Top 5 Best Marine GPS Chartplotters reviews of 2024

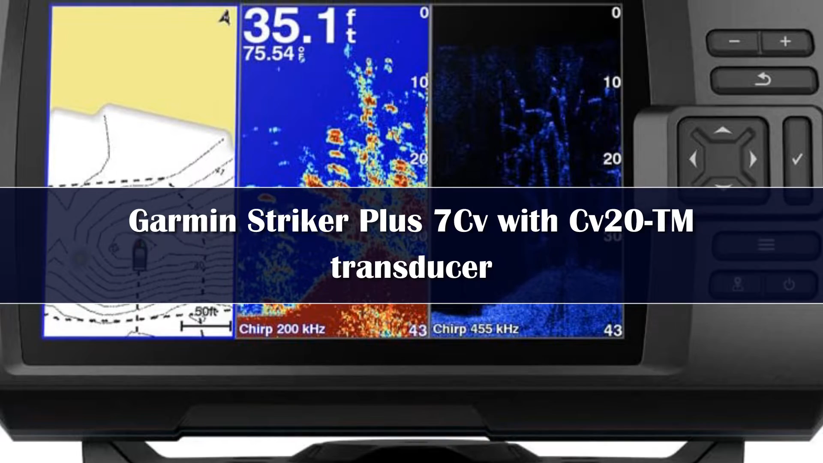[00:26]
On screen: depth 35.1 ft
They are working to provide options for people with a wide range of needs and his fish finder chartletters combo as aimed at a specific audience.
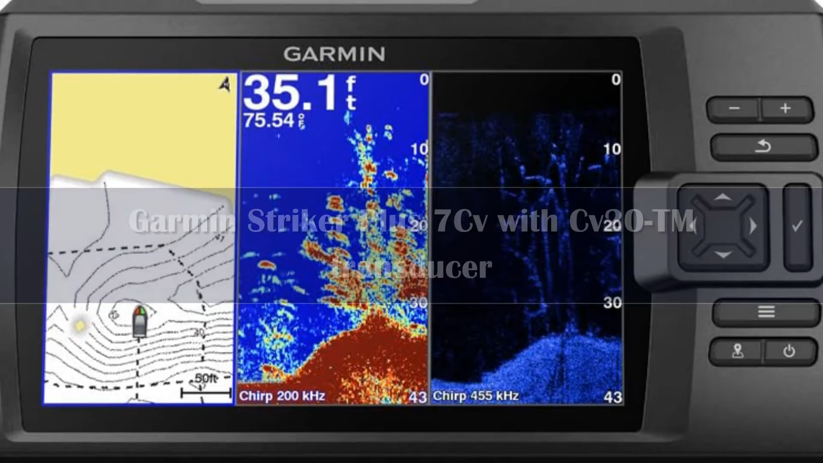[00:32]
On screen: depth 35.1 ft
The Garmin Striker Plus series uses Wi-Fi to connect to the ActiveCaptain app by Garmin.
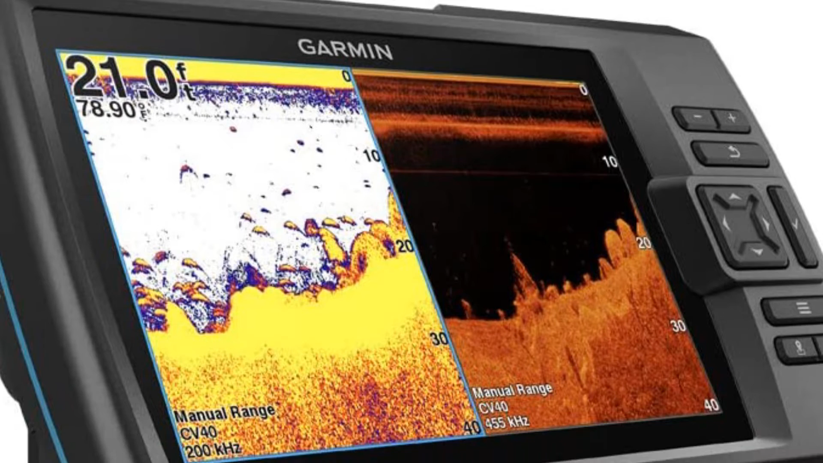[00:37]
On screen: depth 21.0 ft, water 78.90°F
There you can access the Quickdraw Contours community.
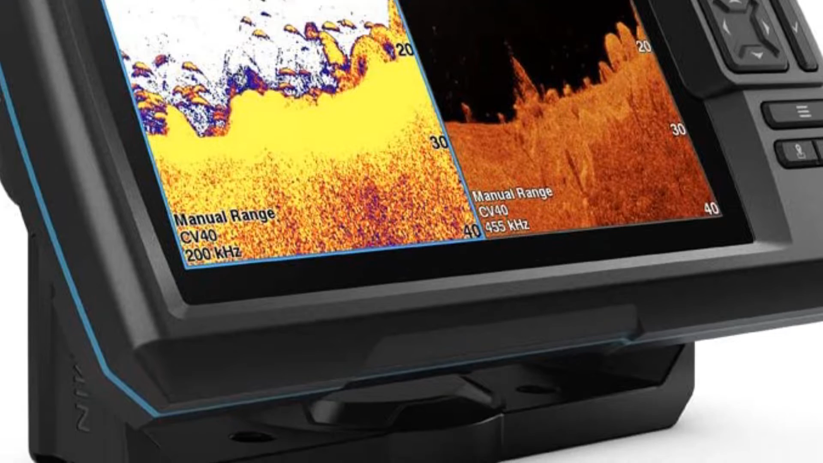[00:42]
And that, of course, brings us to the next point. The Garmin Striker Plus series does not come with built-in maps or charts.
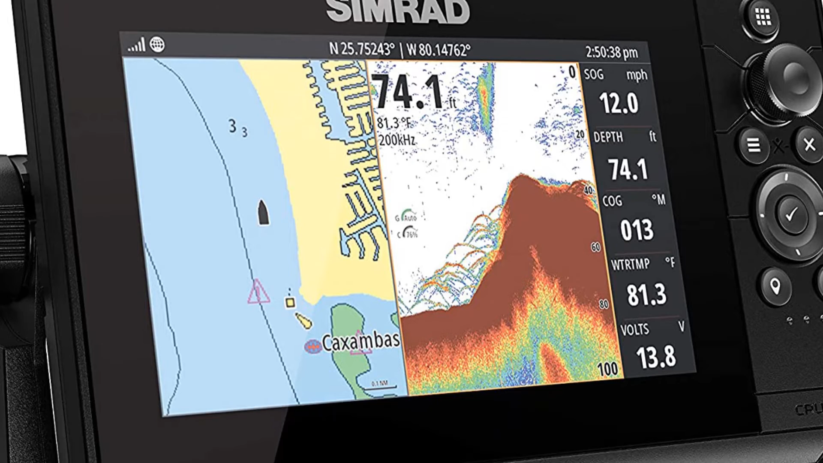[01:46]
On screen: depth 74.1 ft, water 81.3°F, speed 12.0 mph
While this unit does come with pre-loaded US coastal maps, you can load enhanced charts from CMAP and Navionics.
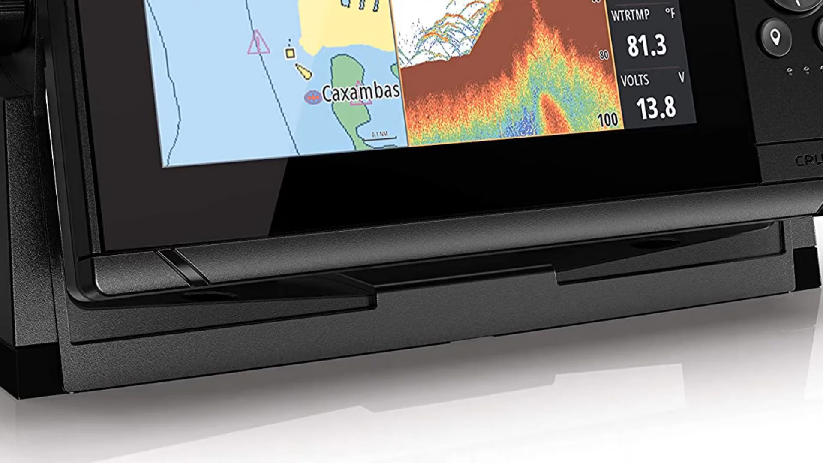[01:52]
On screen: water 81.3°F
Simrad supports almost every chart available including CMAP MaxN, Navionics,
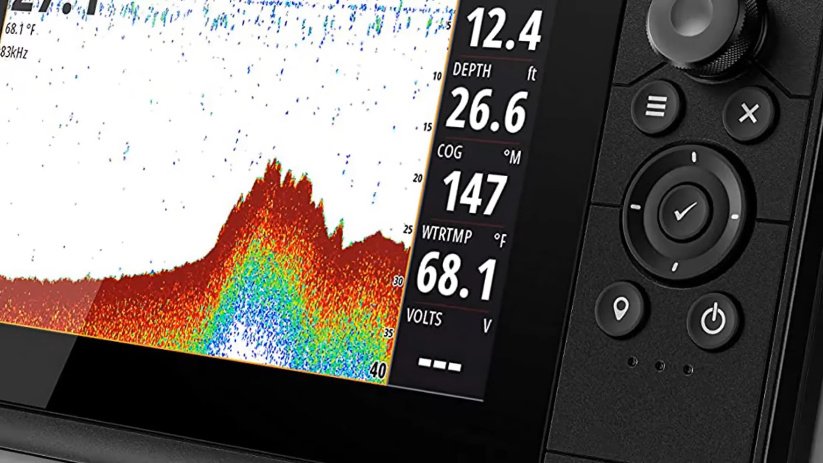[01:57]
On screen: depth 26.6 ft, water 68.1°F
Insight, Insight Genesis, and NV Digital.
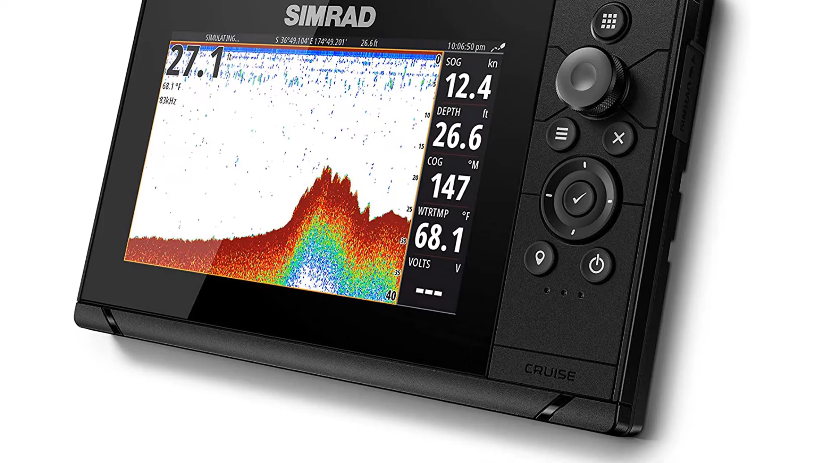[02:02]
On screen: water 68.1°F
Not only is the screen fully touch-compatible, and good-looking, too, you can also fully customize the home screen.
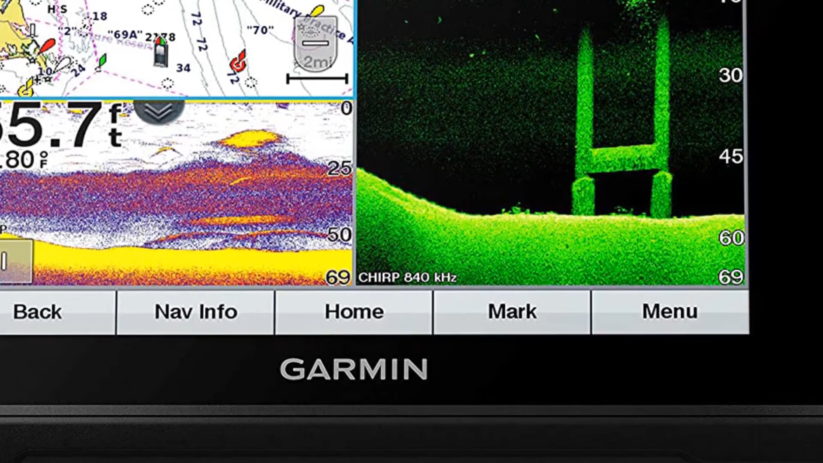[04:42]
With this device, you can be sure that you'll make a catch every time you cast your reel.
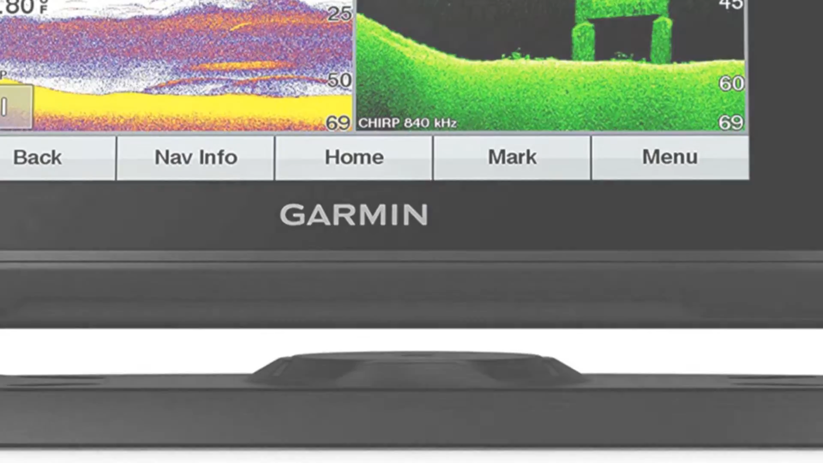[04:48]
This marine GPS features the most advanced GPS technology, which updates your coordinates an astonishing 5 times per second so you can drop as many at 5,000 precise waypoints quickly and easily. Preloaded with blue chart G2HD maps,
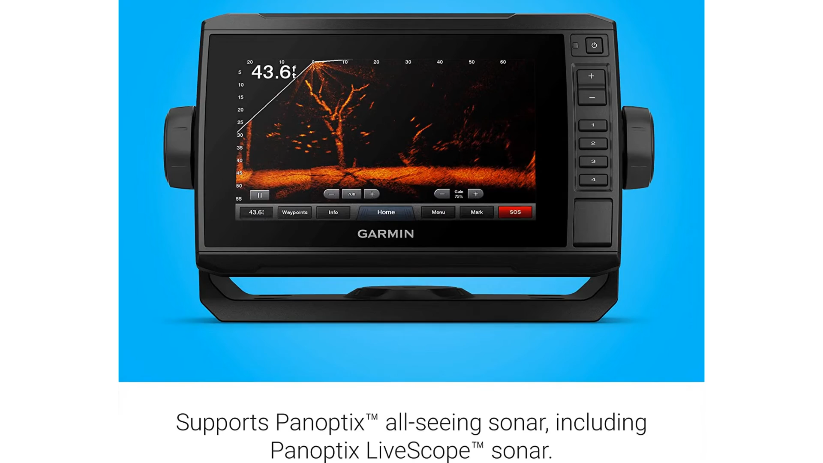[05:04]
which cover all coastal areas of the United States, including the Great Lakes, as well as NOAA charts, you'll be able to find accurate and detailed coordinates wherever you may be sailing.
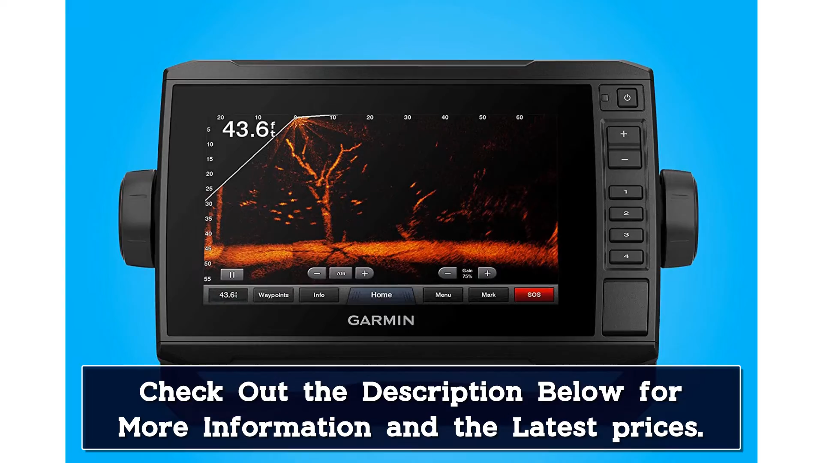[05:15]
On screen: depth 43.6 ft
The Garmin Etchimap Cherub 74CV
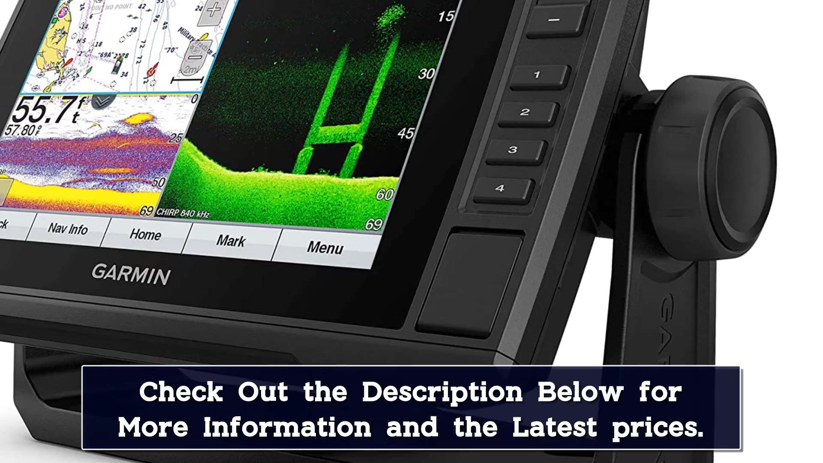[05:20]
features highly advanced Cherub sonar technology so you can see exactly what's going on under the water right on the clear and easy to read LCD screen.
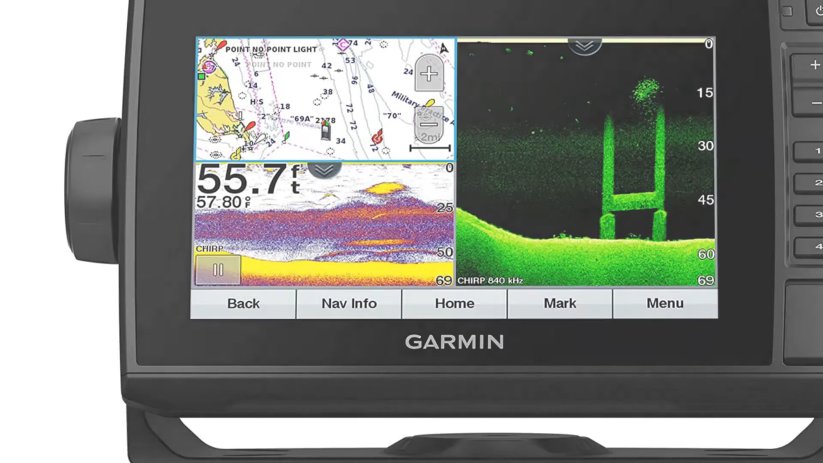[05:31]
On screen: depth 55.7 ft, water 57.80°F
Not only will you be able to get the most accurate visual representation of fish, but you can also see hazards that may be nearby, such as jagged rocks. You can even create a personalized fishing map with this device. Number 1 Humminbird is one of the most popular brands of chartletters and fish finders in today's market.
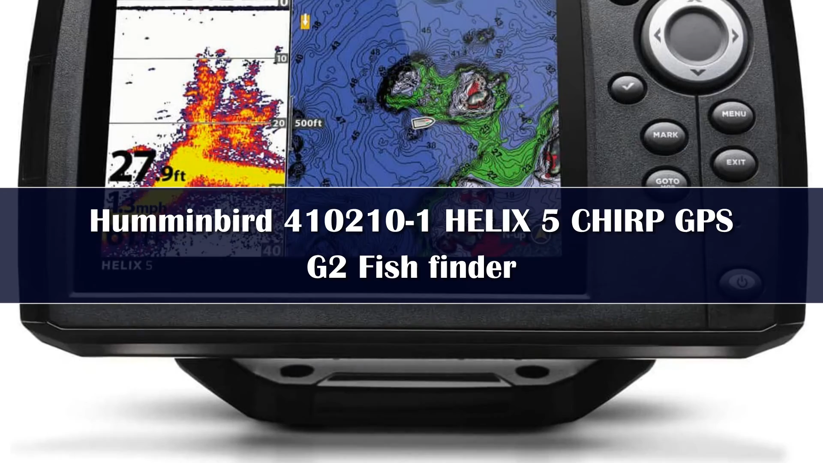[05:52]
On screen: depth 27.9 ft
Their Helix 5 is affordable, effective, and accurate.